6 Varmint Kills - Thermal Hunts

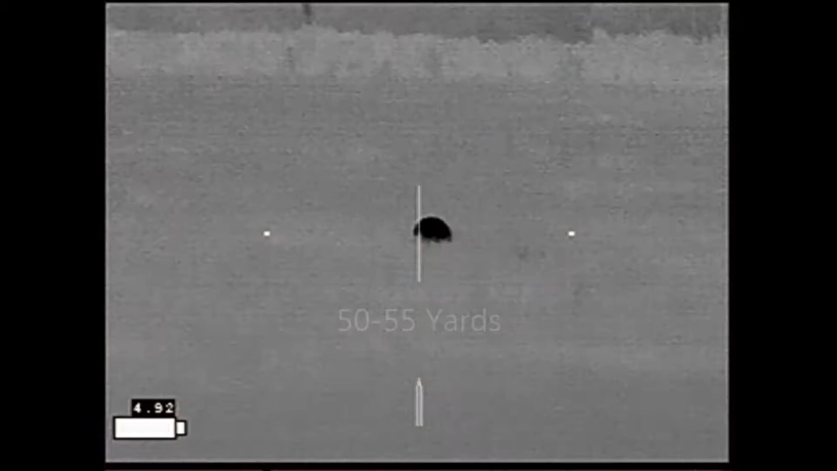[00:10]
This armadillo was taken with a 6.5 Grendel firing Hornady SST-123 grain ammo using an IR Hunter Mark III thermal weapon sight.
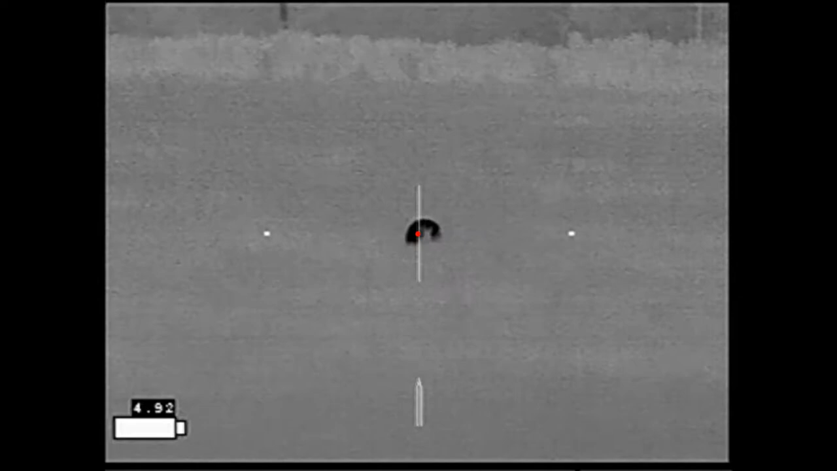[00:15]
The shot down the length of the body caused the shell to explode.
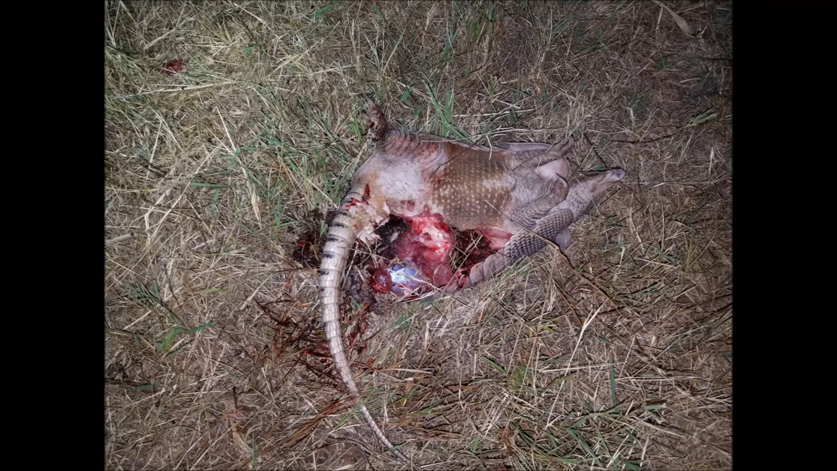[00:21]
This next armadillo was taken using 6.5 Grendel
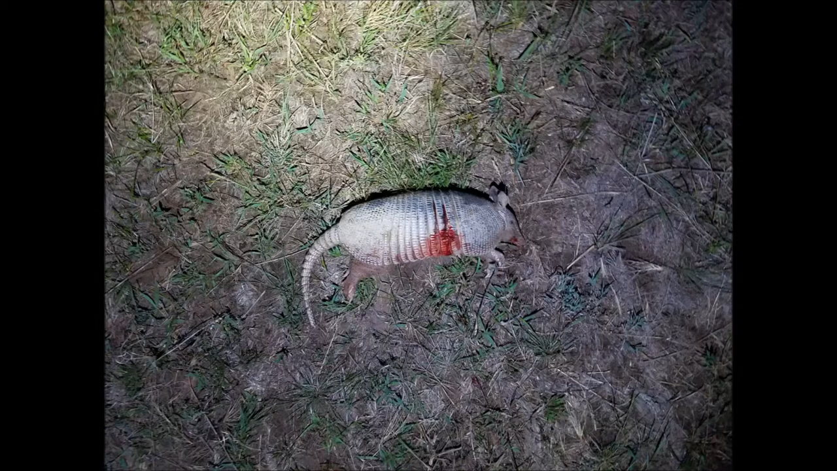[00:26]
Federal Burger OTM-130 grain ammo at about 100 yards.
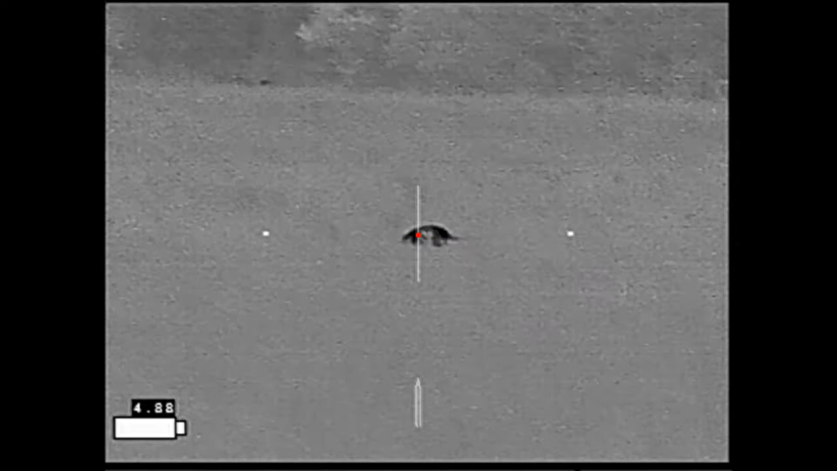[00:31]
It was a transfer shot through the shell.
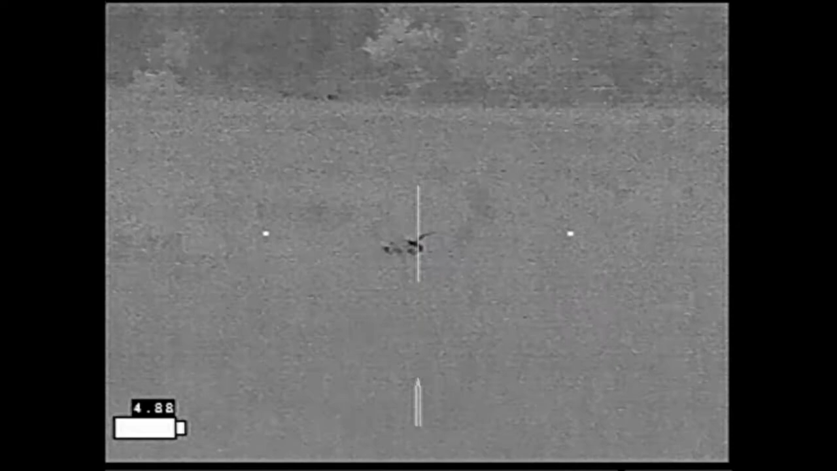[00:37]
Just as lethal but not nearly the damage.
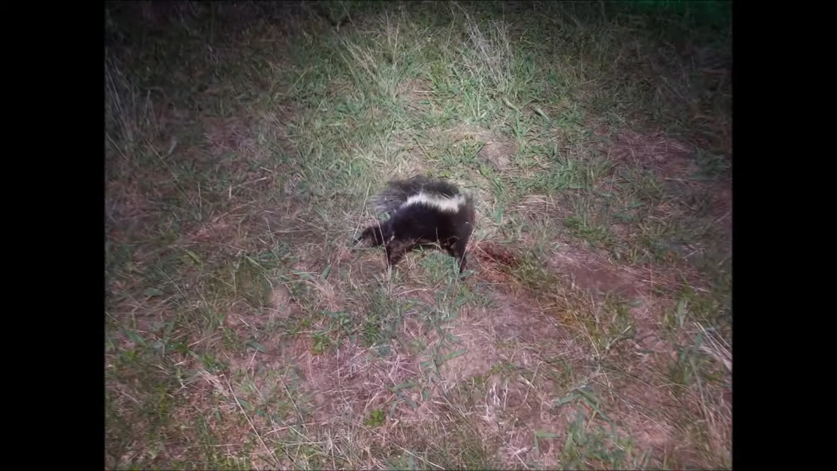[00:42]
Next come a couple of skunks. I don't like hunting skunks. They make for terrible trophy pictures. I'm hunting with my buddy Roy. Roy is going to be taking the opening shot here.
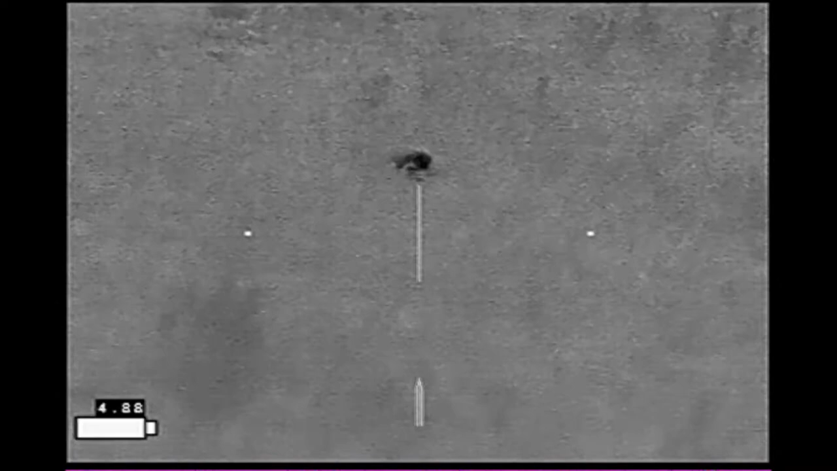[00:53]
We're both lined up watching the skunk and he blows it off the ground.
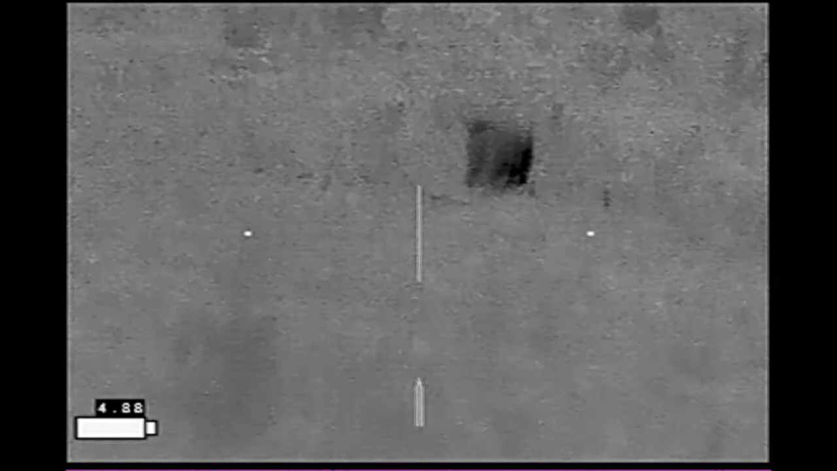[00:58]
We both figured it's probably dead but then it starts to move a little bit and I'll take the follow up shot here.
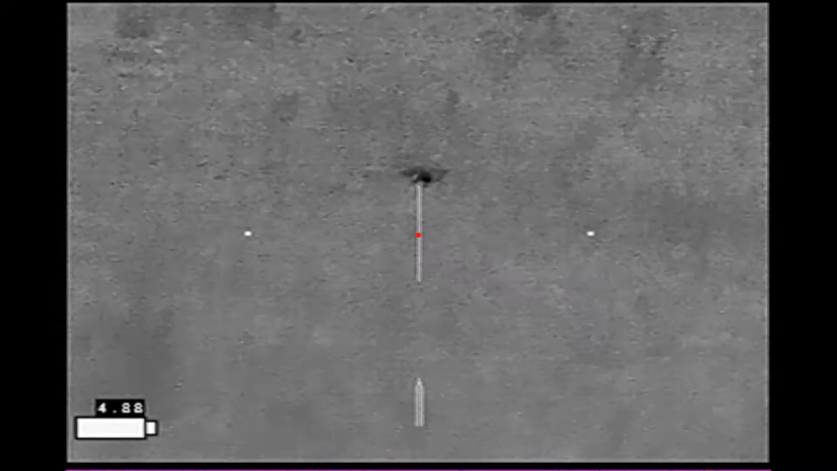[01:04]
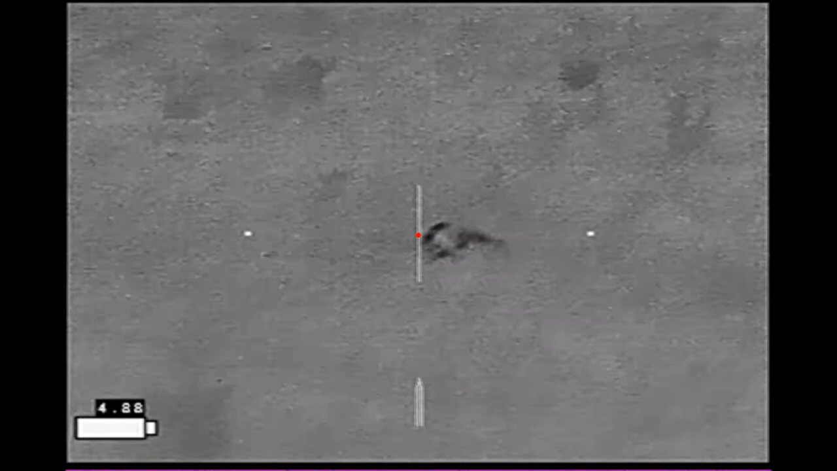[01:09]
And surprisingly even after that it moved again so Roy decided to put one more shot into it.
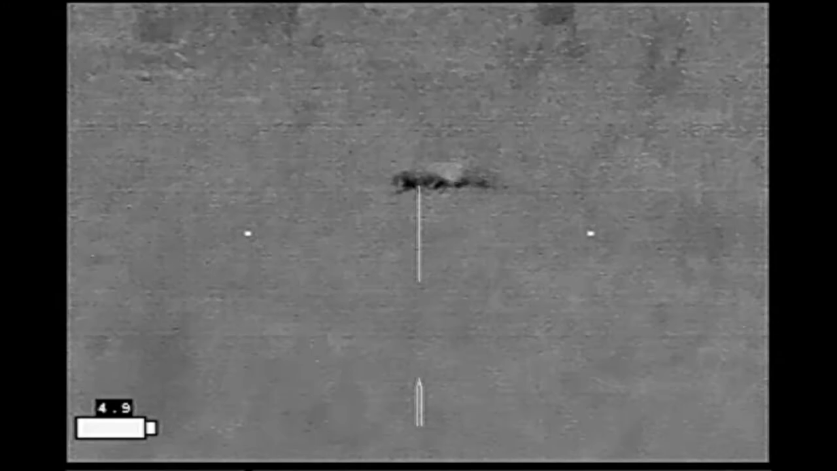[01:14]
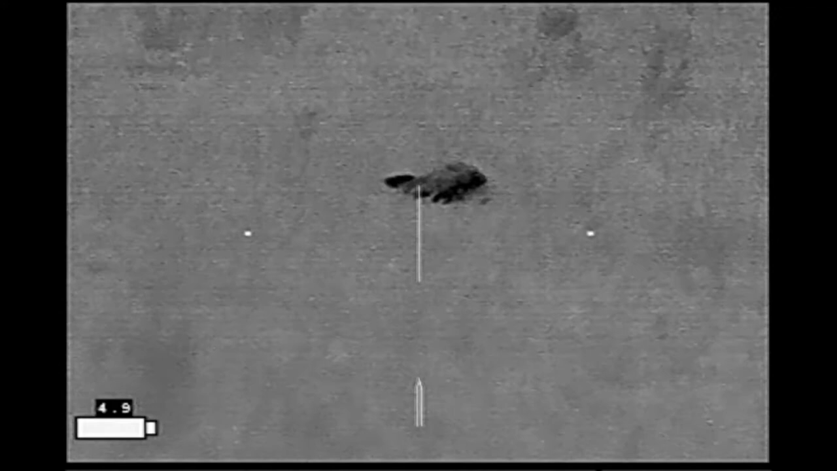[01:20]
Here's the same sequence of events through Roy's Pulsar Trail XQ-38. There he's blown the skunk into the air. This will be my follow up shot and Roy's final shot.
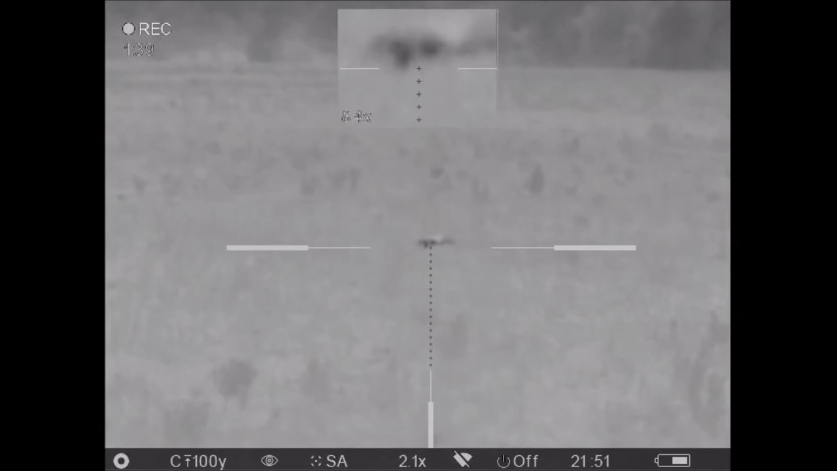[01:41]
And the problem with skunks in trophy pictures is that sometimes upon being shot they spray and spray gets everywhere. This is the next skunk.
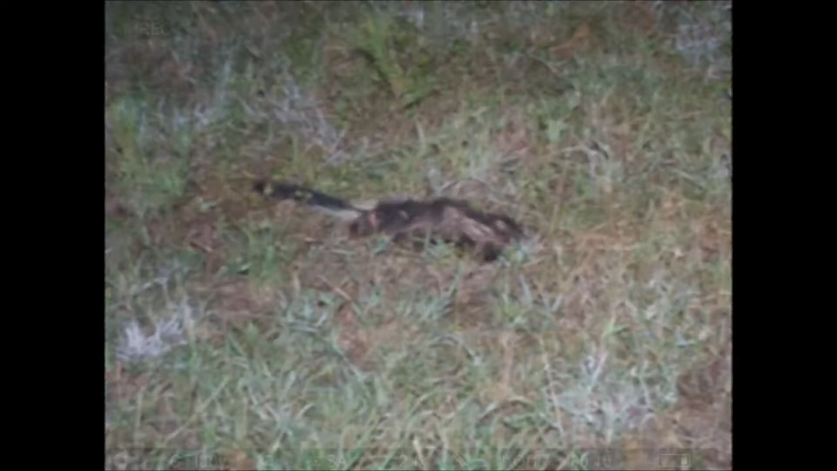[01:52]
We're going to use Roy's video here because the video recorder cut out on me. That's my shot. And here's Roy taking the follow up shot on it.
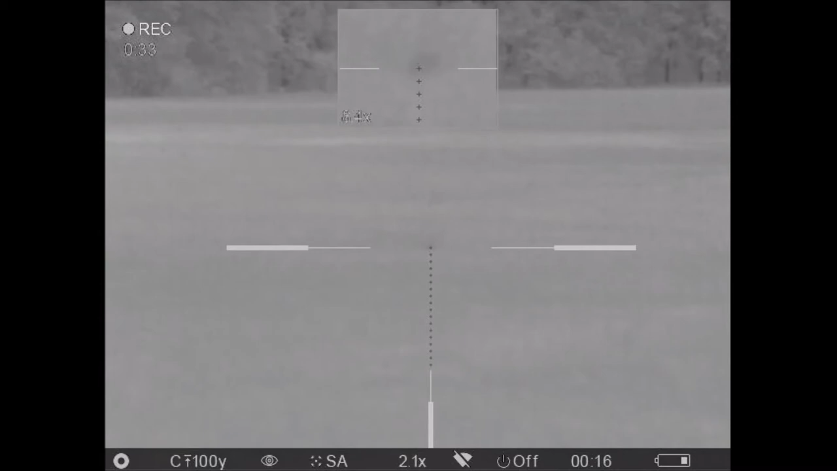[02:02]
And my video of Roy's follow up shot.
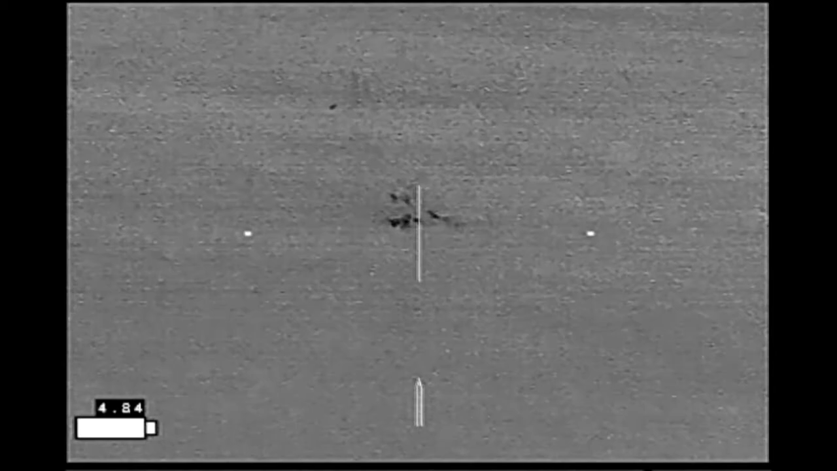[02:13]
And after stepping in the spray of the first skunk this trophy picture was taken from much further away. This next animal was a gray fox bothering animals in the barnyard. I got asked to go after it.
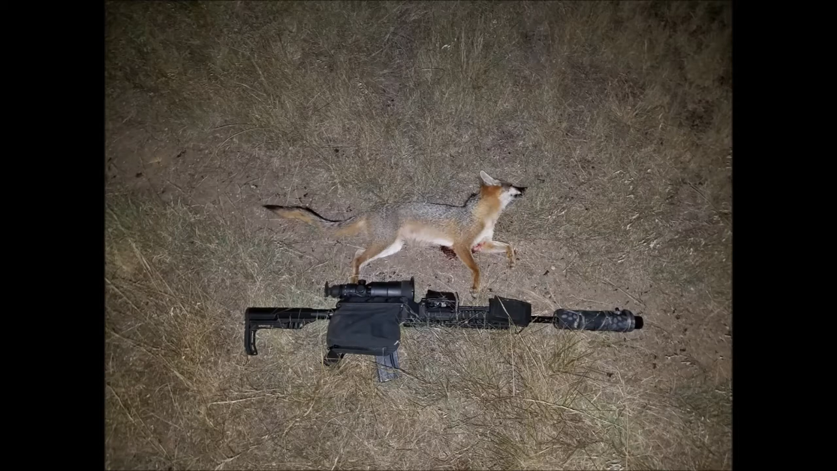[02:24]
I spotted it just as it came to a stop, had turned on the recorder, and the shot happened just that fast.
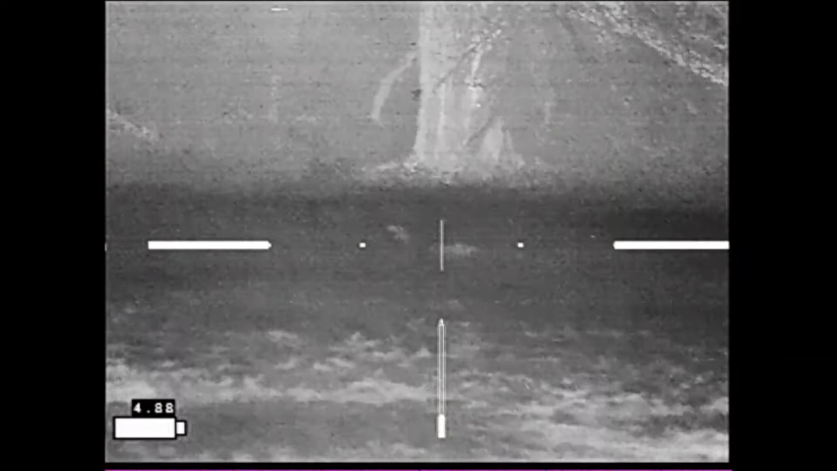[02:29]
Unfortunately I did not get a chance to get any of the preliminary recording done.
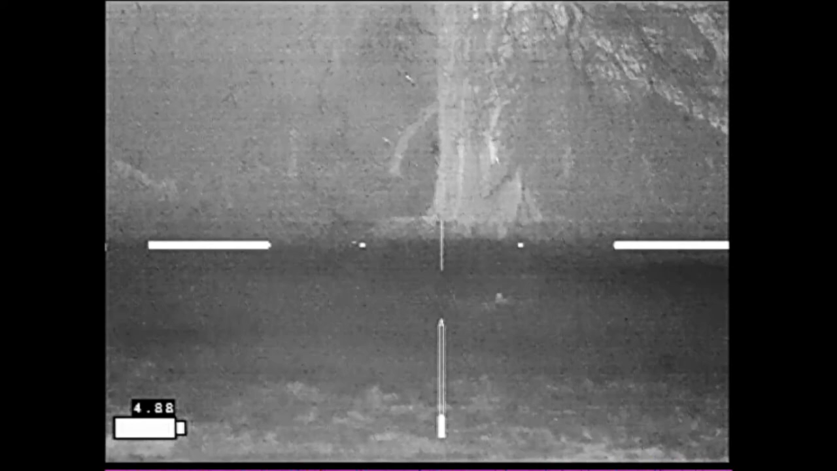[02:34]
But there it is in slow motion.
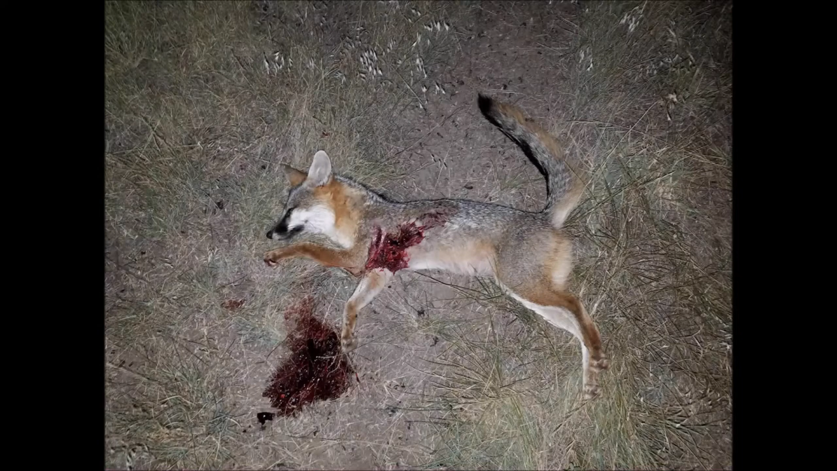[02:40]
The Hornady ELD Match 123 grain ammo certainly did a number on this little fox. The same problem happened with this next coyote. I turned on my collar, put up my scanner, looked out, he was right by the collar,
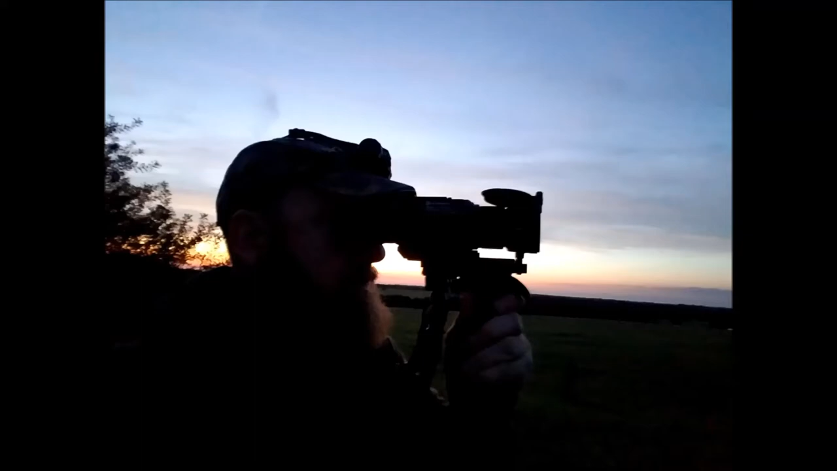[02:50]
got my rifle up, got the recorder turned on, made the shot,
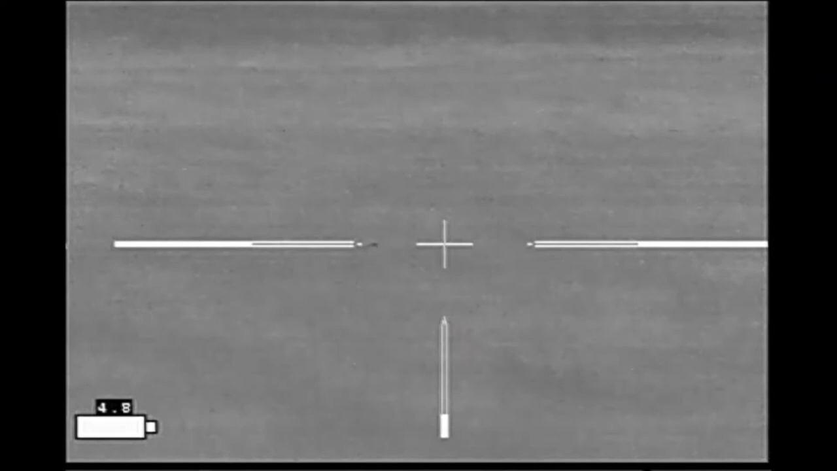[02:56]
and all that I captured was the coyote after it was down. At 54 yards the Hornady SST-123 grain ammo tore a huge hole in his shoulder but he was still alive and I had to finish him off with a coup de grace for my pistol.